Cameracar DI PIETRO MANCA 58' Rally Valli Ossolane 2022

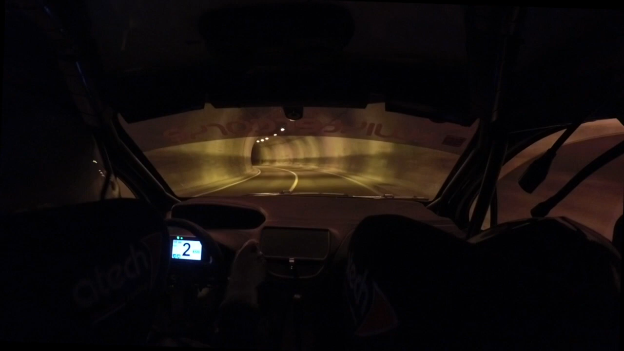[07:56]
ritarda sinistra 4 in ritarda destra 4 più corta veloce lascia 30
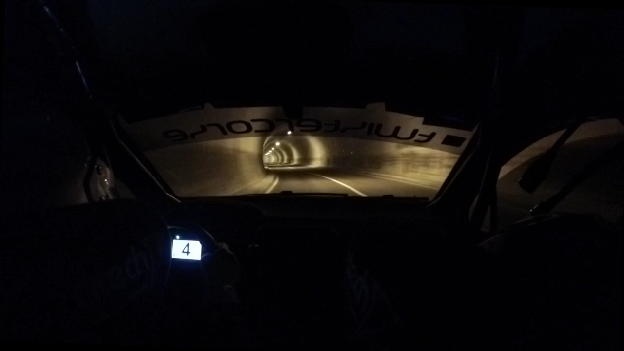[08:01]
ritarda ritarda molto alle zebra destra 4 più lunga stop alla fine